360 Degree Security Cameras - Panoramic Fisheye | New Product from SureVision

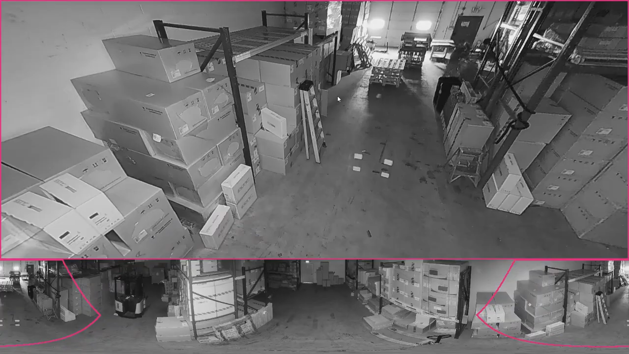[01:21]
50 feet infrared night vision range in complete darkness. This camera comes equipped with a built-in microphone and speaker combo that allows for two-way communication.